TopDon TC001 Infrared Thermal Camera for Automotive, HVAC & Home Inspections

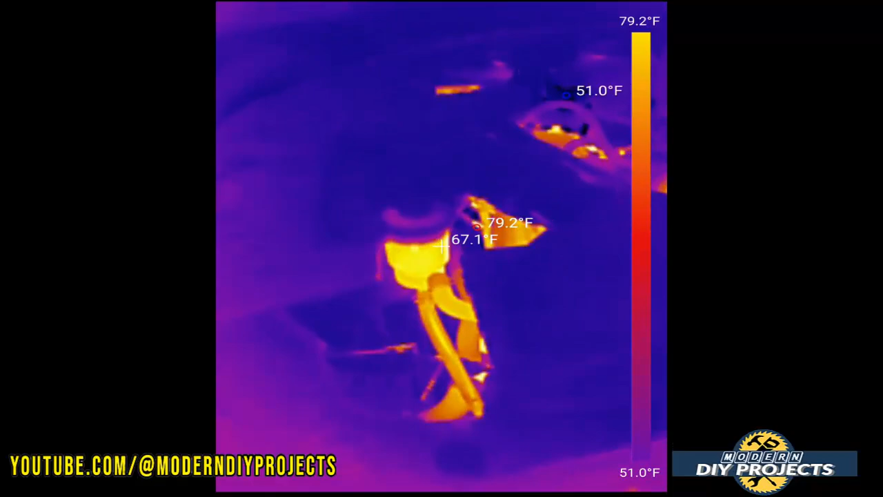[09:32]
On screen: max 79.2°F, min 51.0°F, scale top 79.2°F, scale bottom 51.0°F
But even though it's only been running for a couple of minutes you can see exactly how hot everything gets
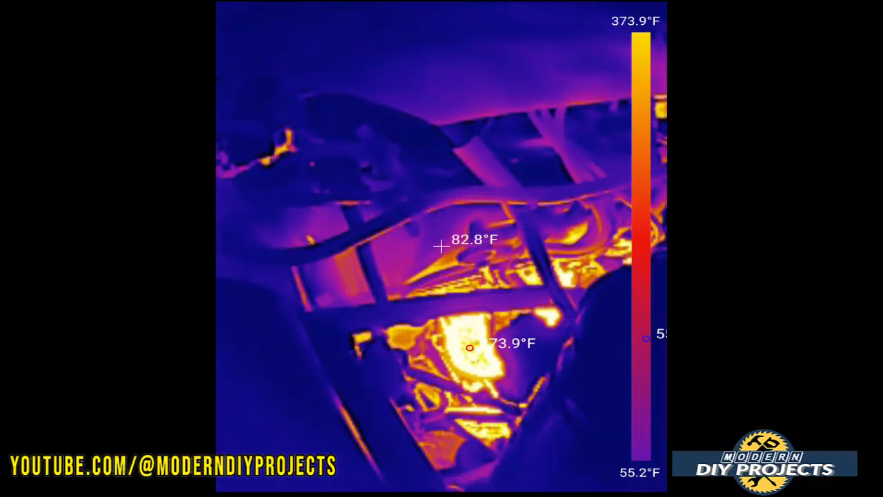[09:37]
On screen: scale top 373.9°F, scale bottom 55.2°F
really very quickly and as we're looking at this video if you look at the temperatures you'll
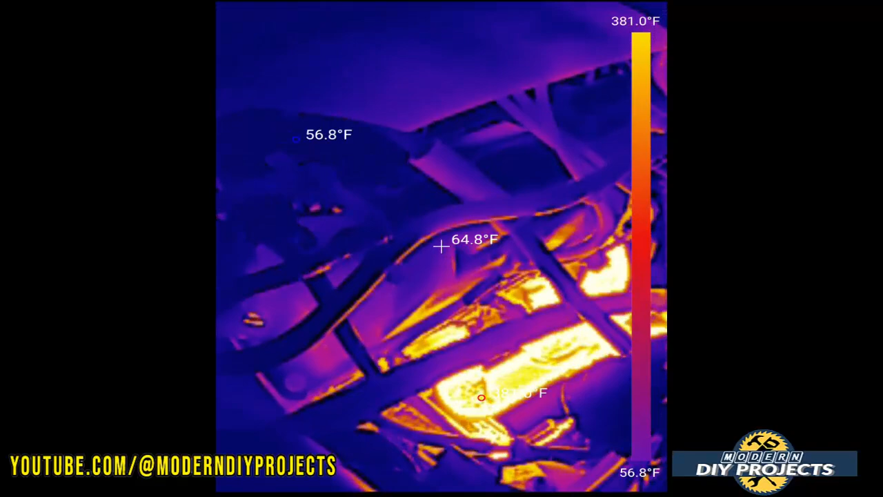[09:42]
On screen: spot 64.8°F, scale top 381.0°F, scale bottom 56.8°F
see how they keep climbing because it's generating more and more heat.
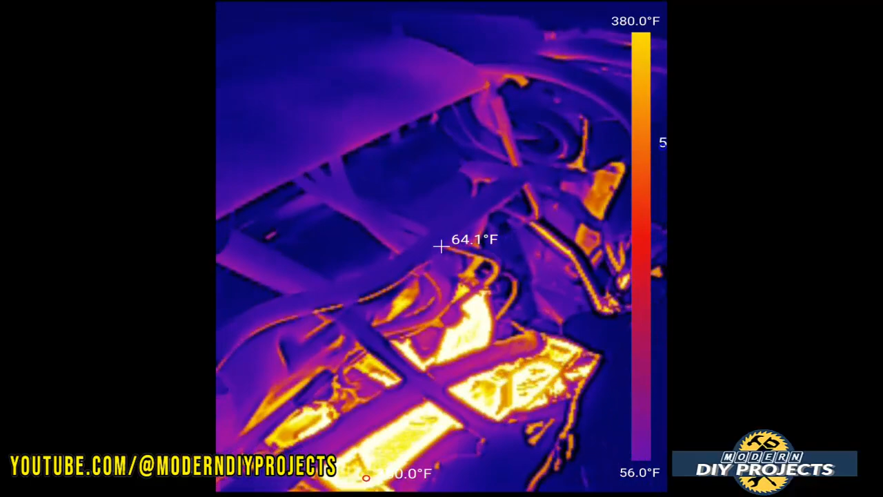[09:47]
On screen: spot 64.1°F, scale top 380.0°F, scale bottom 56.0°F
And that's the beauty of this camera where you can see exactly how things are changing and you can look at an image showing
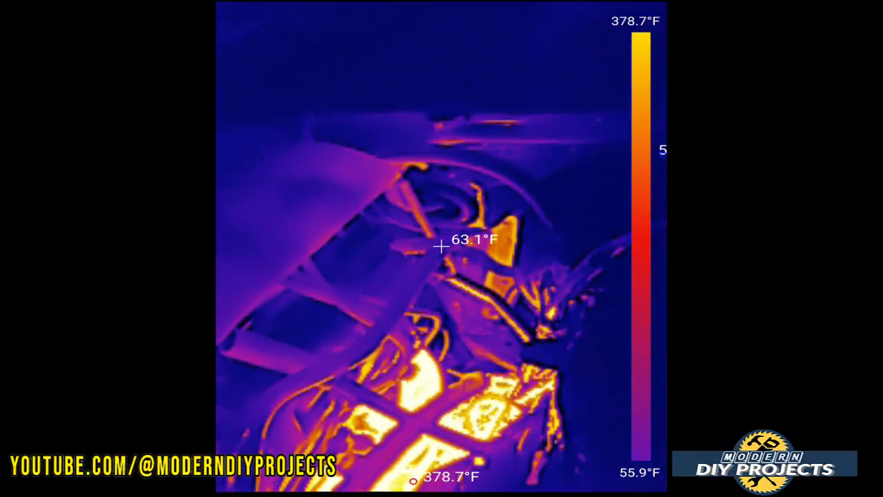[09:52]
On screen: spot 63.1°F, max 378.7°F, scale bottom 55.9°F
you the whole thing instead of just like one of those thermal laser thermometers where you're
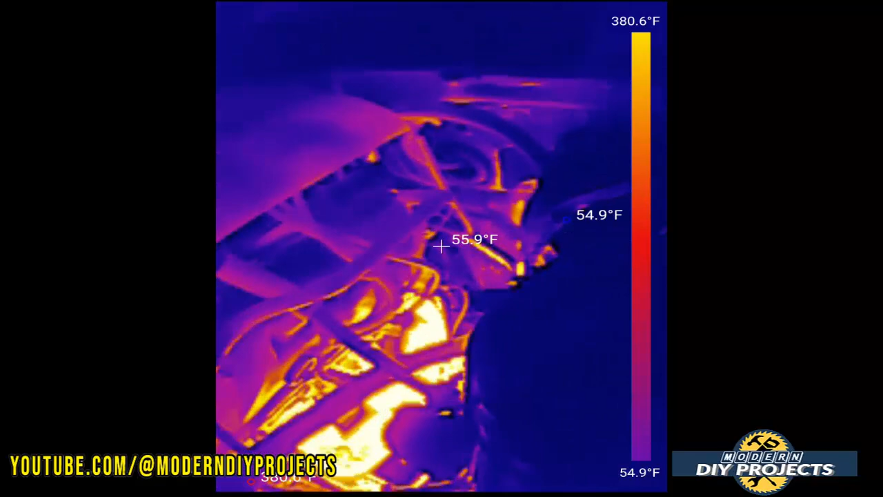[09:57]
On screen: spot 55.9°F, scale top 380.6°F, scale bottom 54.9°F
just pointing a red dot at something you don't know if you're getting an accurate reading or not.
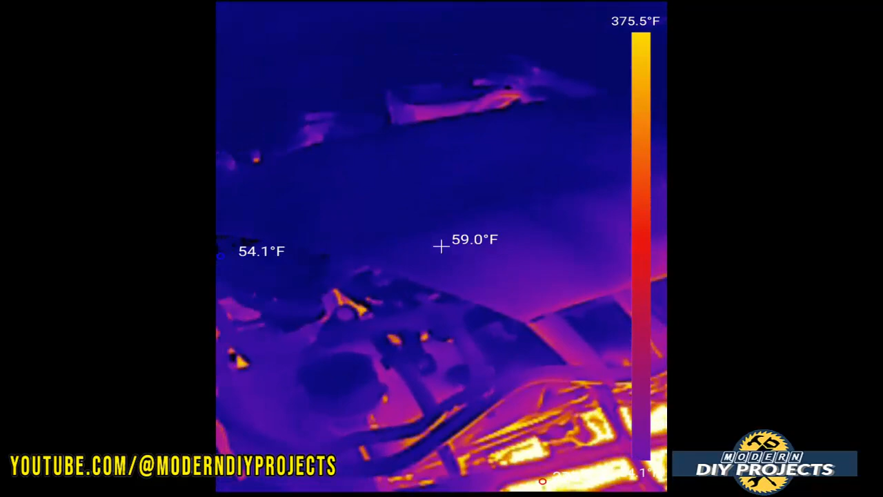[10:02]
On screen: spot 59.0°F, scale top 375.5°F
With this you know exactly what you're looking at because it's giving you a visual representation not just a temperature reading.
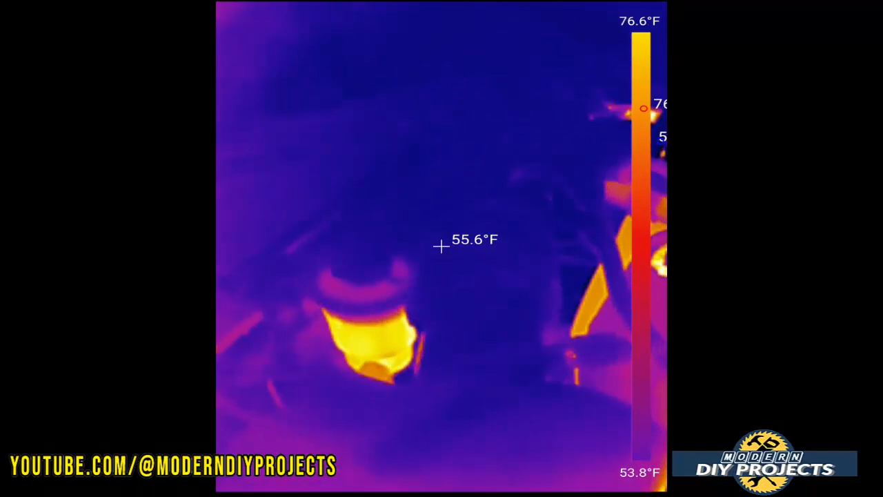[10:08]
On screen: spot 55.6°F, scale top 76.6°F, scale bottom 53.8°F
So you can see the temperature of the entire surroundings of the engine bay
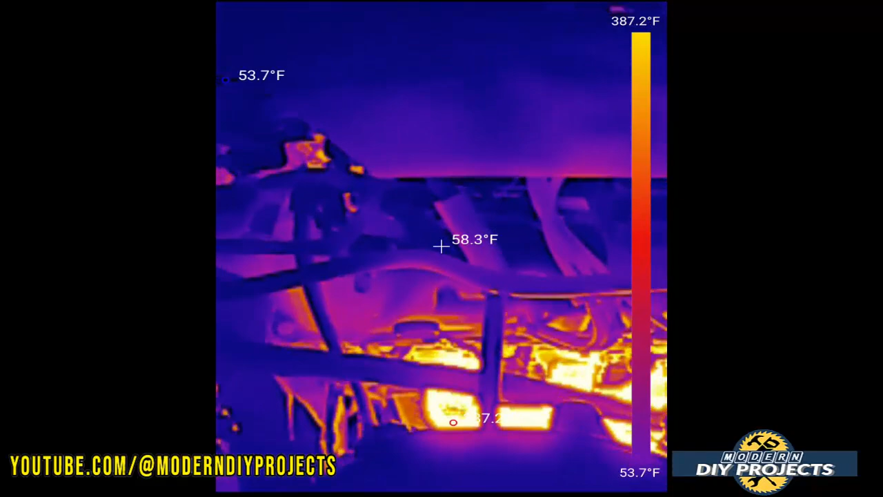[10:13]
On screen: spot 58.3°F, scale top 387.2°F, scale bottom 53.7°F
where you can see the exhaust manifold down there it's up to about 400 degrees almost where
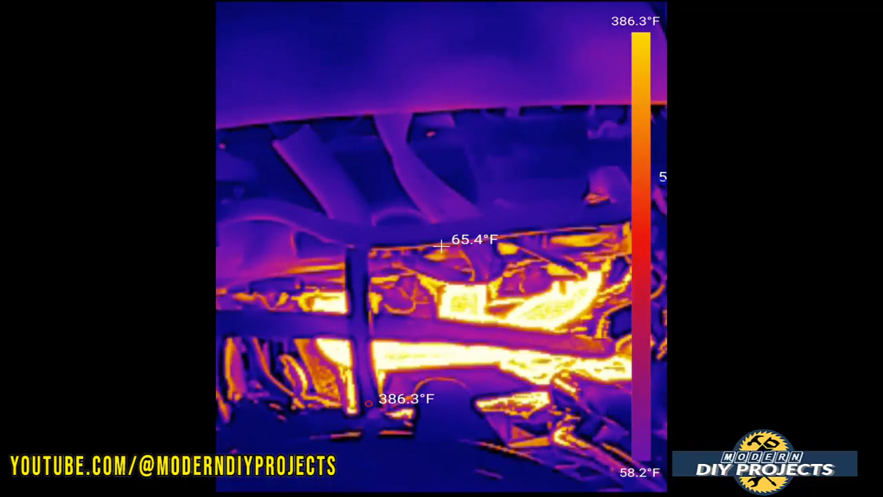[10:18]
On screen: spot 65.4°F, max 386.3°F, scale top 386.3°F, scale bottom 58.2°F
it started in the low 300s when I started shooting the video and now we're almost at 400 degrees.
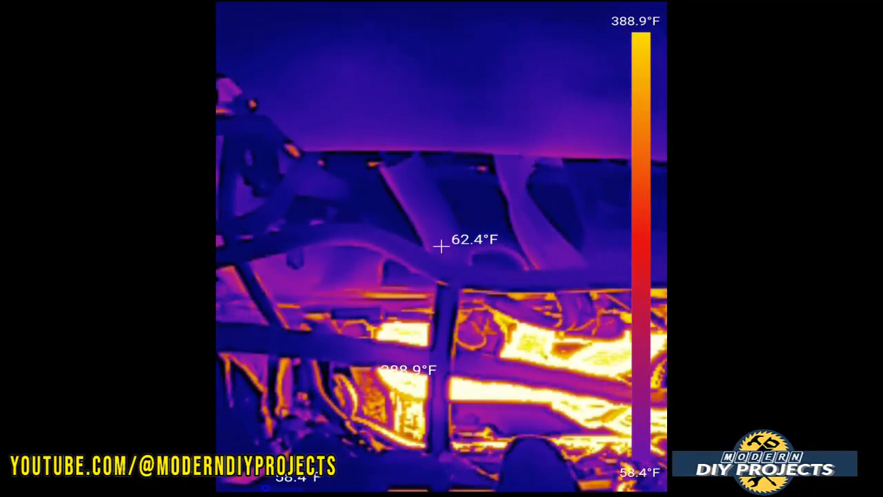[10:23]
On screen: spot 62.4°F, scale top 388.9°F
And I'm going to go around to the other side of the engine in just a moment but
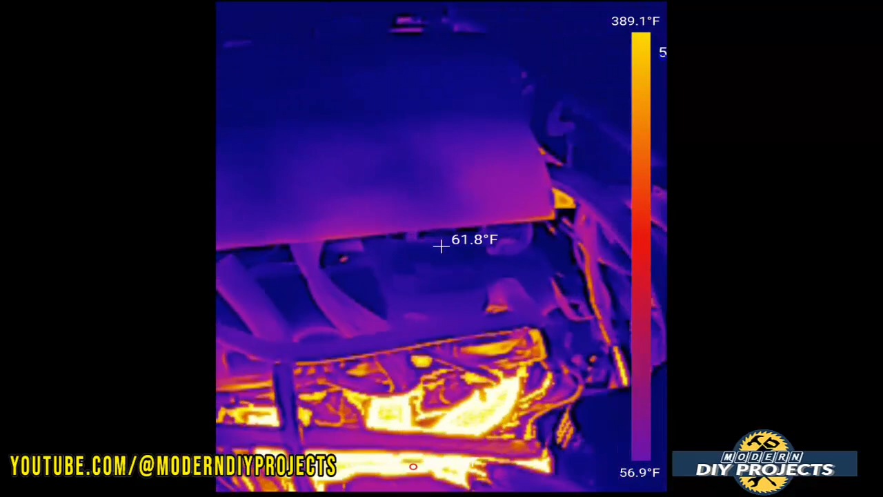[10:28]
On screen: spot 61.8°F, scale top 389.1°F, scale bottom 56.9°F
right here you can see as I shoot the back of it you can see right there one of the heater lines over there showing you that it's pretty warm.
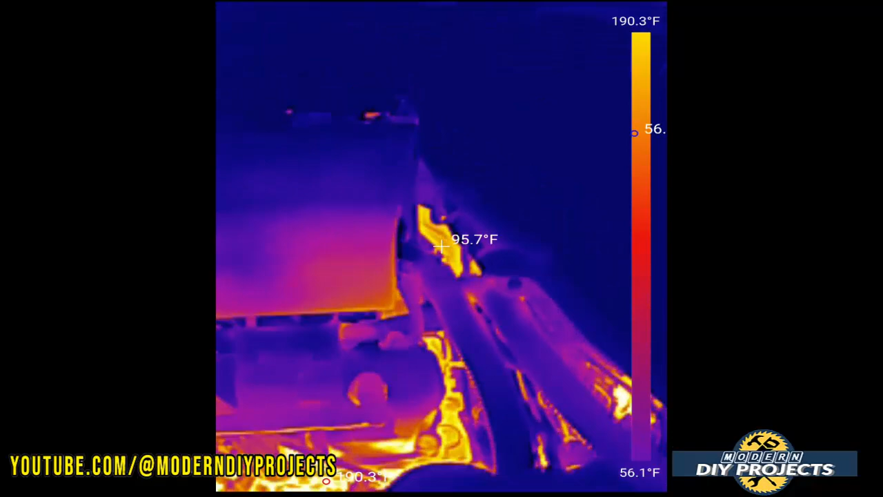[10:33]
On screen: spot 95.7°F, scale top 190.3°F, scale bottom 56.1°F
I'm going to show you that in just a moment but you can see always over here also
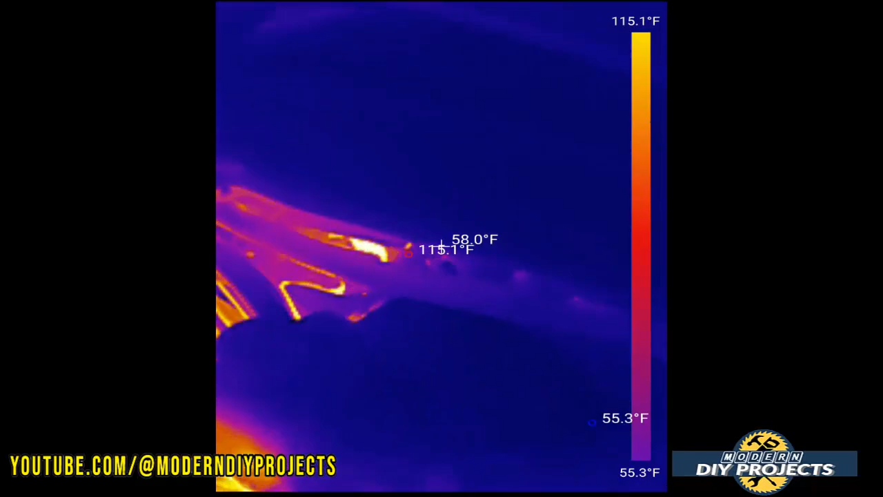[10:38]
On screen: spot 58.0°F, scale top 115.1°F, scale bottom 55.3°F
you can see how cold the rest of the metal is around the engine.
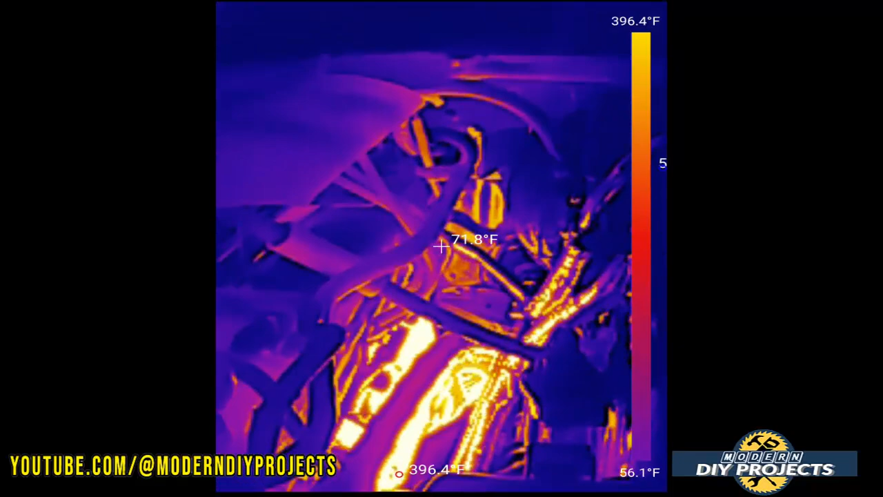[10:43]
On screen: spot 71.8°F, scale top 396.4°F
So things will eventually get hotter but right now it's still very blue because it's very cold.
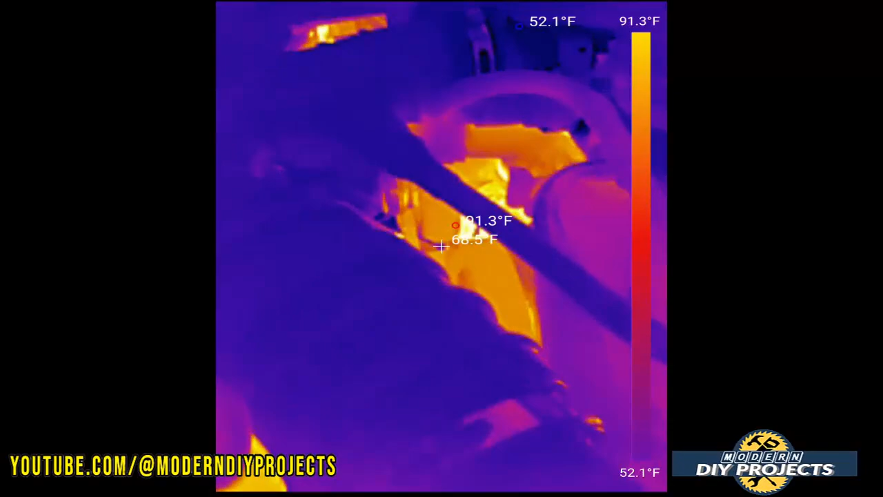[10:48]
On screen: max 91.3°F, scale top 91.3°F, scale bottom 52.1°F
Now let's move around to the other side and over here you can see the alternator right on
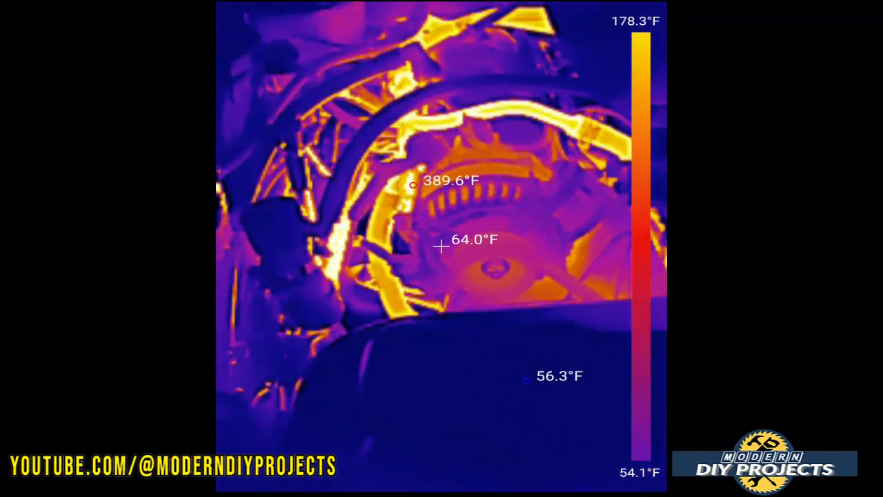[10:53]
On screen: spot 64.0°F, scale top 178.3°F, scale bottom 54.1°F
top there you see it's warming up because it is working you see the exhaust manifold down there and then you see the heater lines up here you see how above it and below how hot those
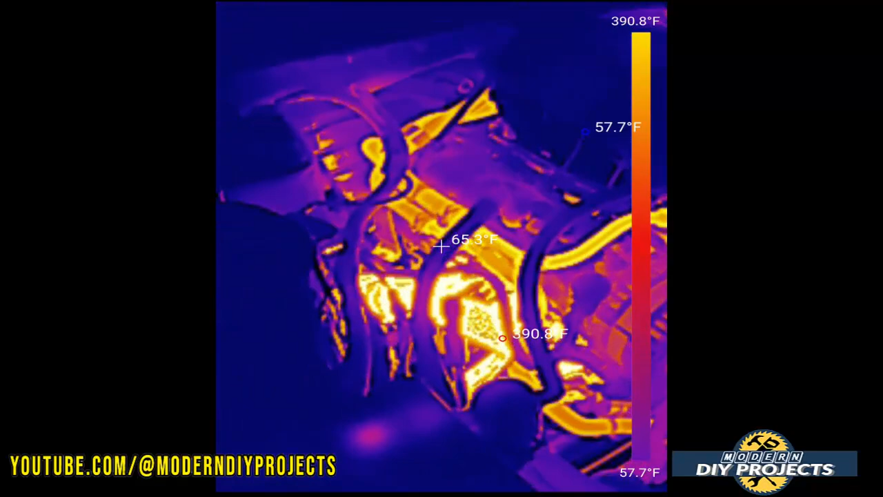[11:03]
On screen: scale top 390.8°F, scale bottom 57.7°F
guys are getting because the coolant is already heating up and that's why when you point it right